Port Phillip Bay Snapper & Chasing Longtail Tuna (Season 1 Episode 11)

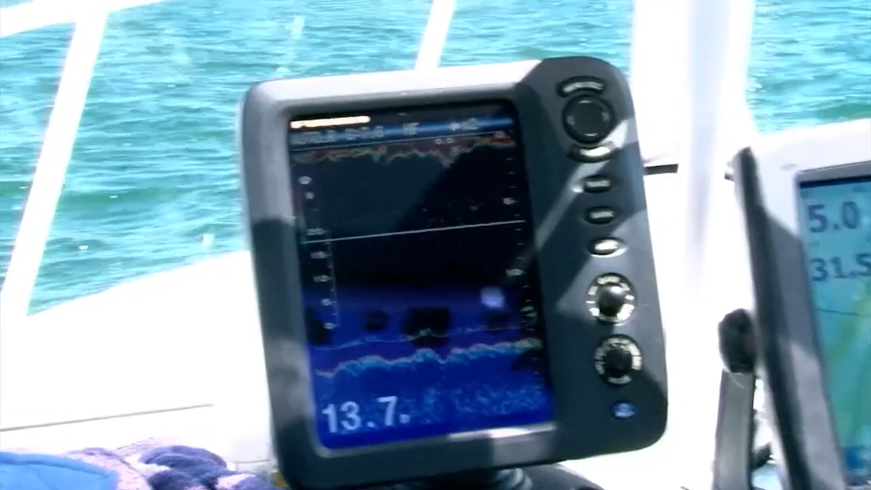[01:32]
Okay, so a bit of stuff coming up there now. What do you call that Mitch?
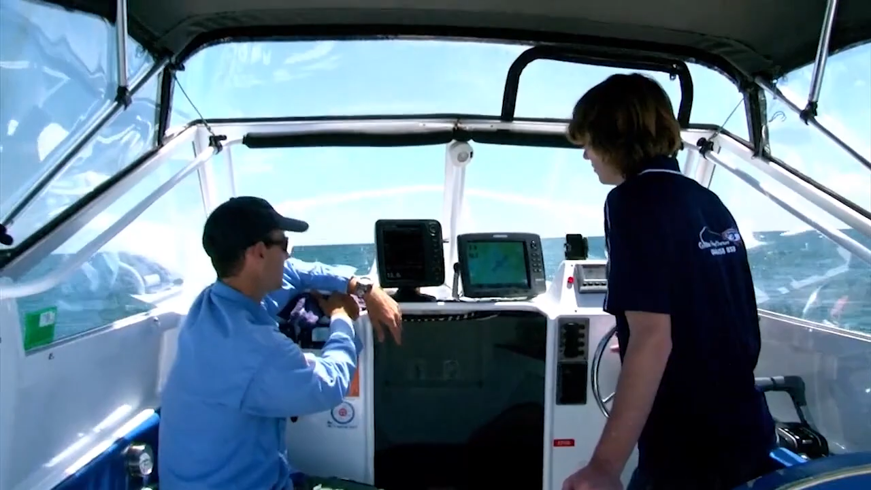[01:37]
Call that more smaller fish, like undersized snapper. No real discreet marks in there.
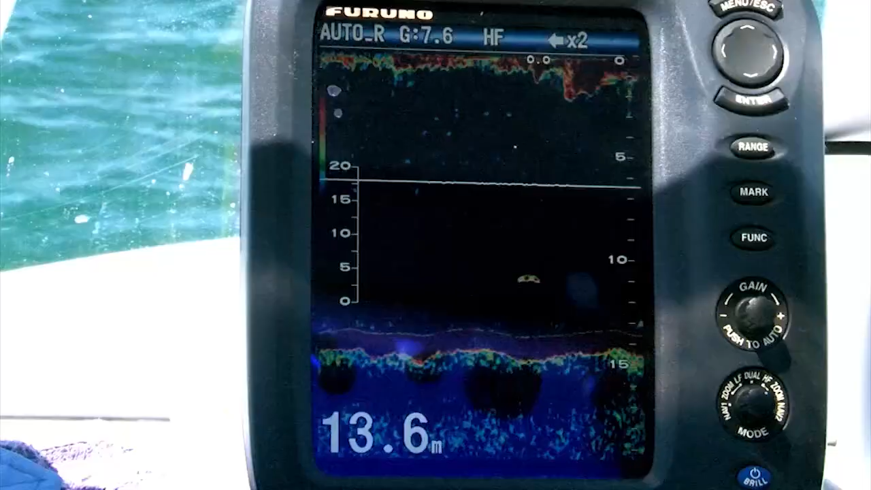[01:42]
On screen: depth 13.6 m
This one here is probably a better fish off the back of there.
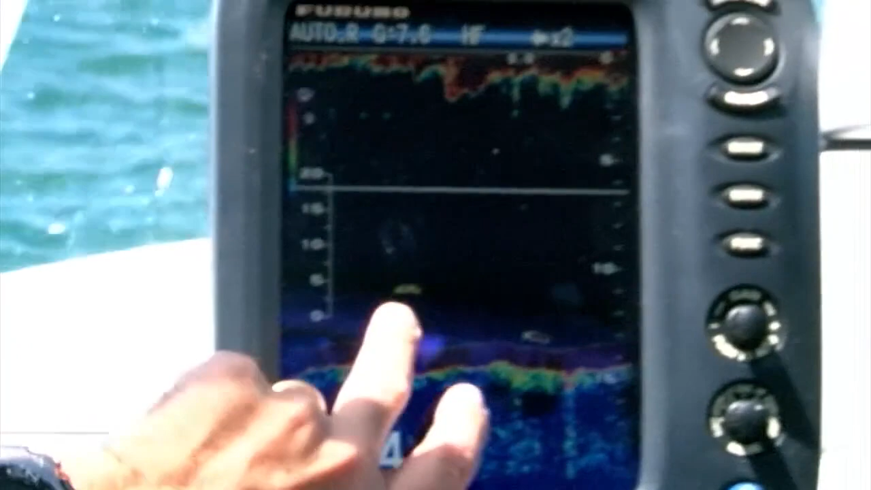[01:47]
It's more of one lone fish, but the rest would just be all small undersized stuff.
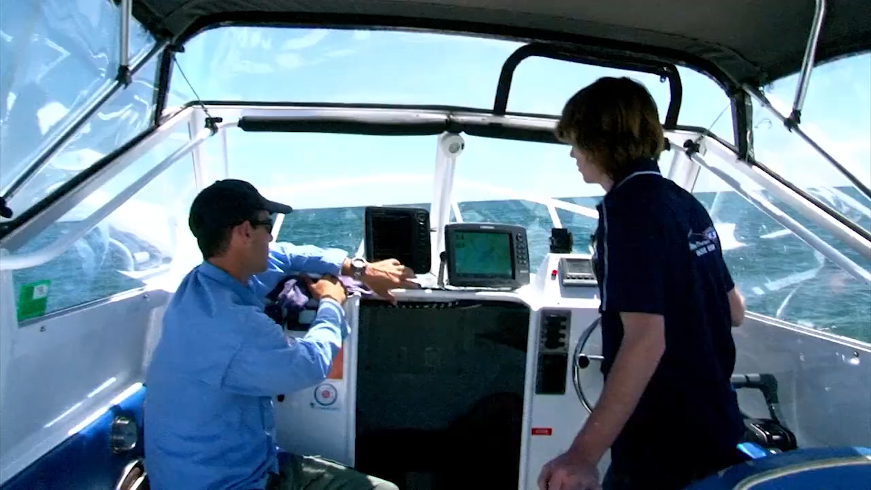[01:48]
Okay, so not too excited about stuff like that at the moment.
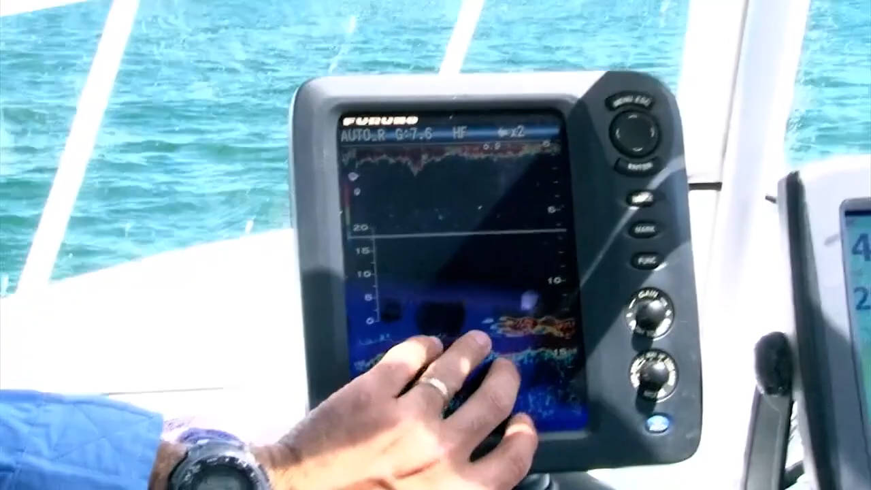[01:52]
The sort of thing that makes Mitch want to stop and chase snapper, what do you want to see? More of those discreet marks, sort of one, two, three, four fish on their own.
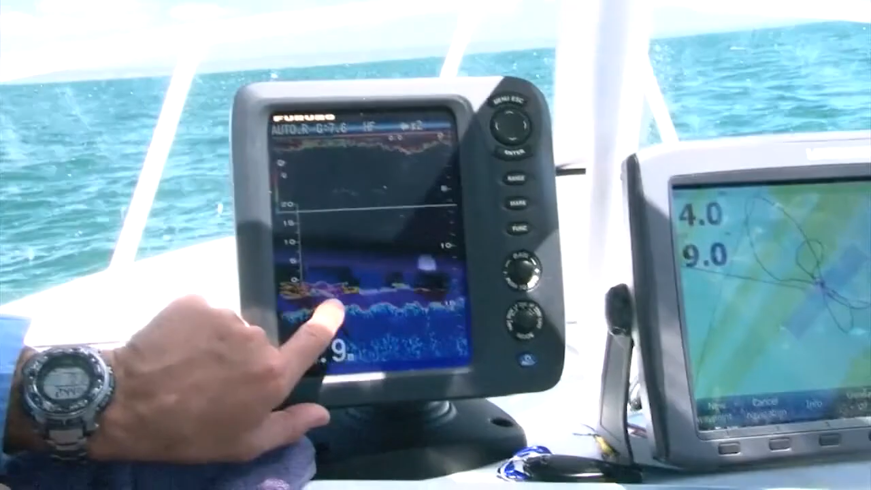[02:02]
Rodeo Nigel, we just found some fish here, so we're going to hit our waypoint, make a mark just there. Yep. Put our crosshairs on the screen up on over our mark, hit the go to button, and that brings up distance to that destination or distance to that mark, how far away we are.
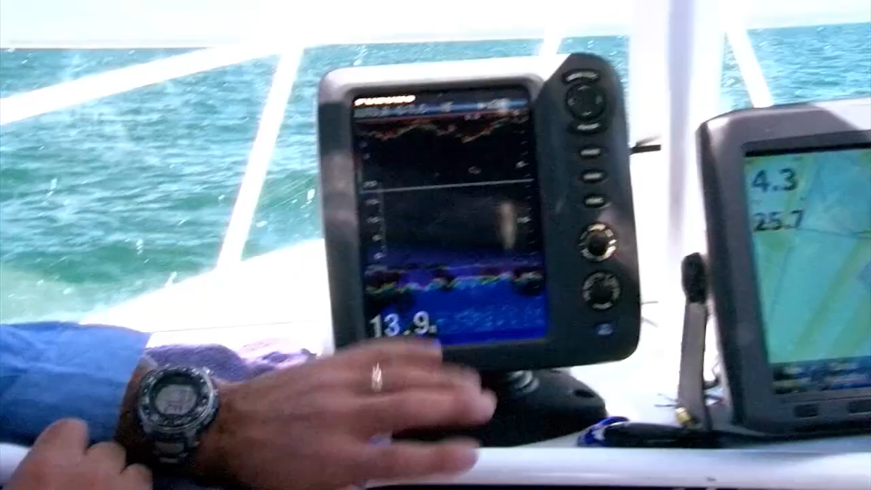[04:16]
We've got where our fish were, let out a bit of burley and stuff. Not only that, like on the screen here, we're marking a few fish now.